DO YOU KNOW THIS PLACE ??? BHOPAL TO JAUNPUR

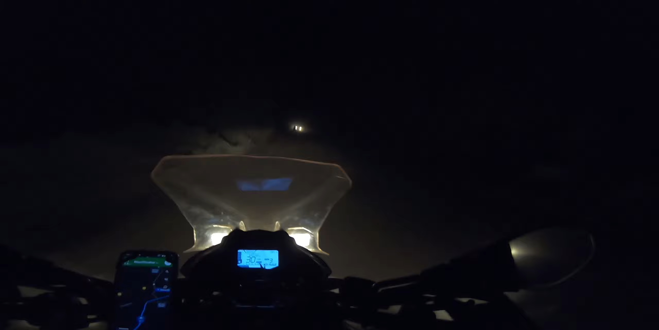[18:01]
हाँ 7:45 बज रहा है और रोड ही नहीं है भाई, बहुत गंदा हाल है इधर का। तो दिन में आते तो एडवेंचर जैसा ऑफ रोडिंग कर सकते थे, अभी रात में क्या एडवेंचर ऑफ रोडिंग करेंगे यार।
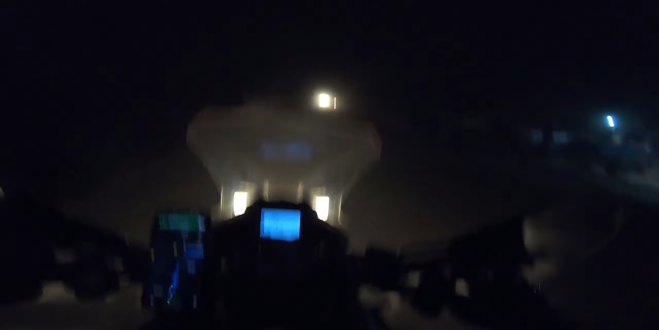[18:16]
बहुत गंदा है और धूल भी बहुत है, धूल है यार।
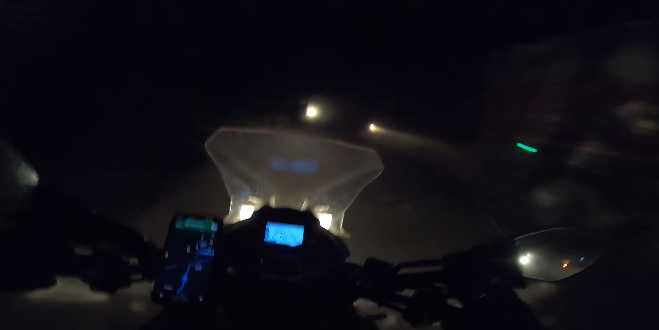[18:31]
फाइनली रीच्ड जौनपुर, जौनपुर से अराउंड 20 किलोमीटर पहले हम लोग, एंड एक फ्रेंड के घर पे अभी हम लोग।